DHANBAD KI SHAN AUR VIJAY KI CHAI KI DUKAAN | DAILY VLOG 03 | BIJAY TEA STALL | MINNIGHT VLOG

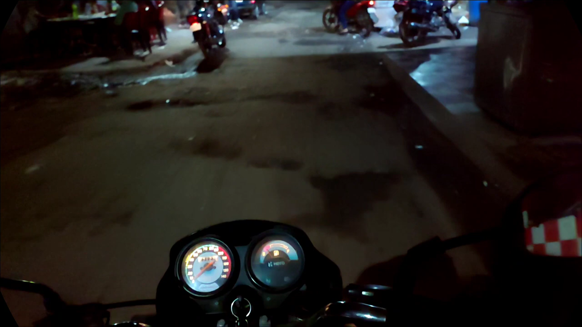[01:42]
जैसा कि अभी आप देख सकते हैं रात को बज़ रहा है 12 के 20 और अभी हम लोग हैं मुगल